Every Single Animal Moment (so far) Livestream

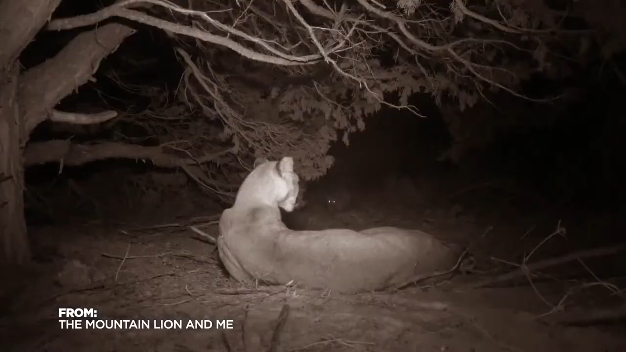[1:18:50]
And I'm developing an understanding of an animal that is much more than a predator. There's also this soft side to him where they're just a mother taking care of their babies. This is the little moments that I love.
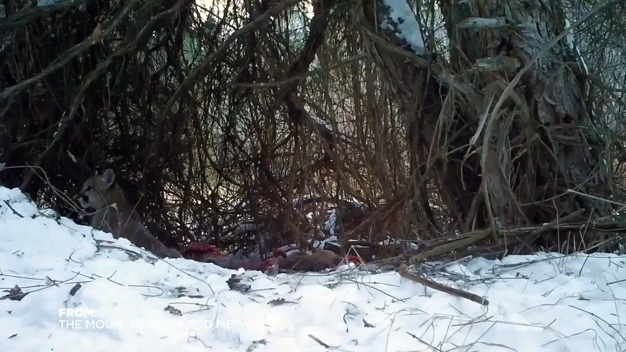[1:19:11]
Sitting here at their dinner table allows me to see each of their personalities really come through.
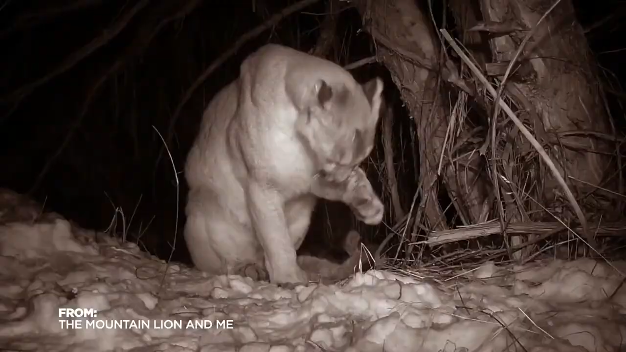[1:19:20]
Like a good mother, Mama Mo keeps the family clean and fed. And even looks after herself a little bit.
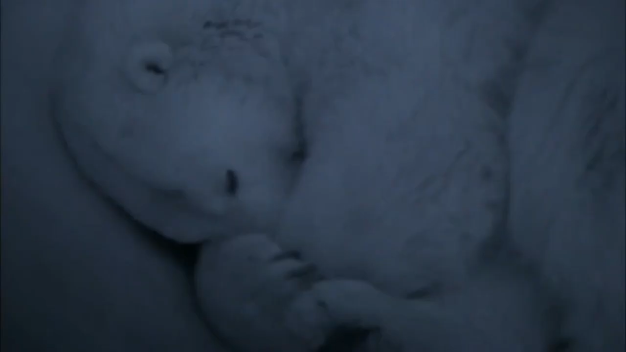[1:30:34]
Mother bear has settled into her narrow cavern, protecting her cubs through the minus 40 degree winter.
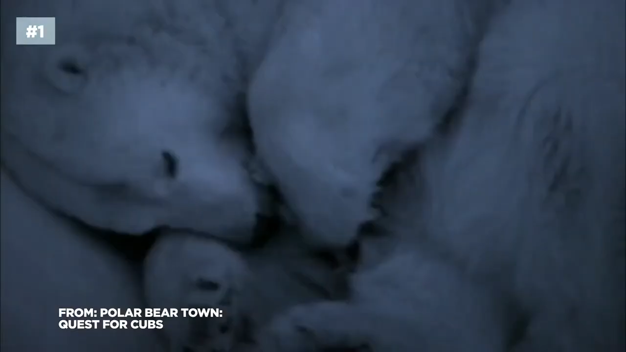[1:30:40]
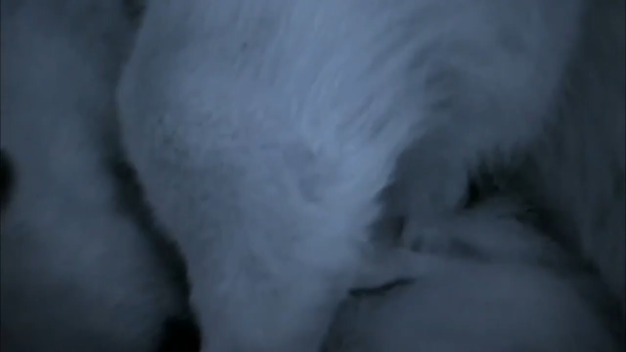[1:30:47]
The infant cubs have never seen the sun, but will soon emerge at about 10 weeks, trading the safety of the den for the dangers of the outside world.